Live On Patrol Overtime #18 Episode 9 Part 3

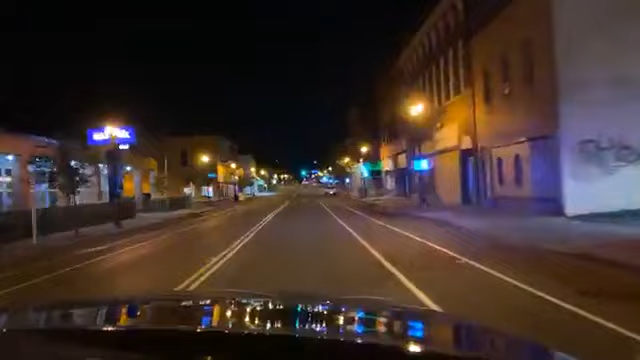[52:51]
Is there? I don't know. This could be a rough one. Down to the freeway, maybe? Probably. We're going to have a training course on the way there. You see where it says, do not come this way?